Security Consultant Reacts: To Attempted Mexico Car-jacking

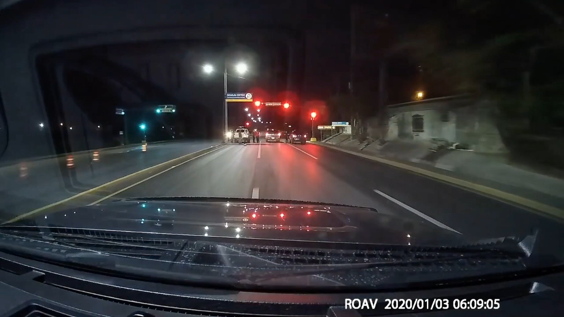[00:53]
He identifies right away that something fishy is going on there. And he pulls right up. Now the bad thing about this deposit real quick, the bad thing about what he did was he got a little bit too close.
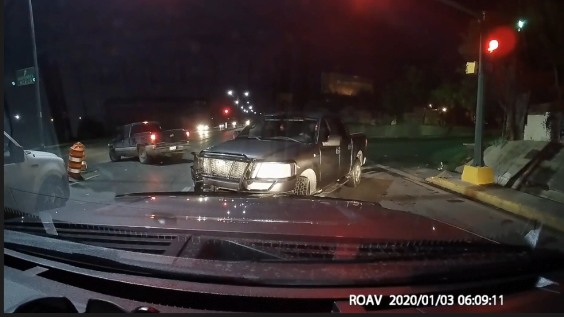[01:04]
I would potentially try to identify this a little bit further in advance and just see what's going on. Because obviously these guys have no business all standing in the street like that at a red light. If you notice, none of them are wearing uniforms. They're all in street clothes. It just looks highly suspicious. This is one of the things that you always hear about in, you know, travel security briefings and stuff like that is if you're at a roadblock, hey, look for uniformity. Look for uniforms in general, right? Are they wearing uniforms? Are their uniforms all matching?
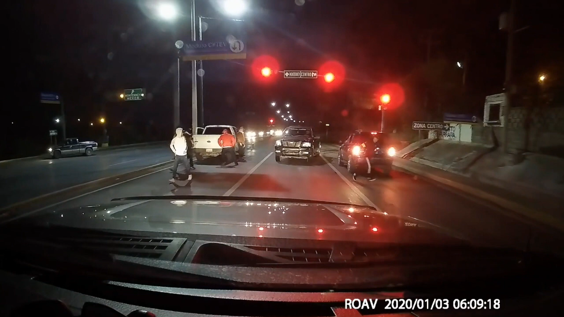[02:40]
You want to reverse as much as possible until you meet resistance behind you by traffic flow. And it looks to me like there's other cars behind him that are not really understanding what's going on. And he backs up as much as he can. Now he's got no choice. He has to go through the barricade. This car tries to block him. He goes around it. This guy tried to jump in front of him.